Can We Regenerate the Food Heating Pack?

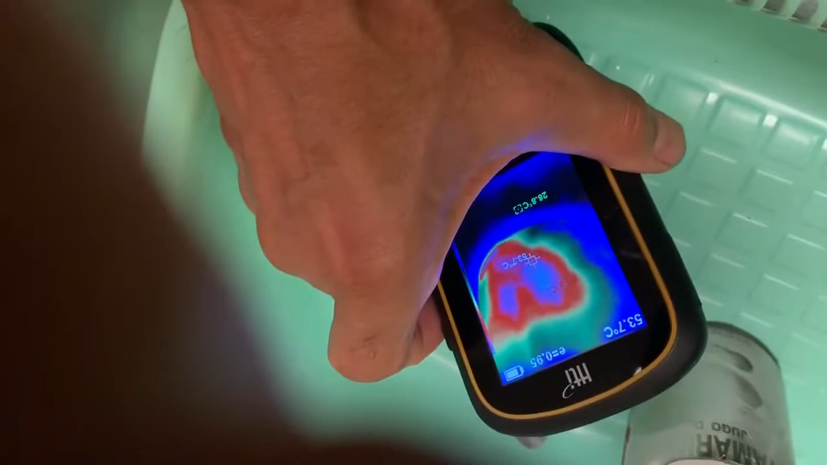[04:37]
Interestingly, this thing is staying really hot, and it's been at least 15-20 minutes and it's still hot.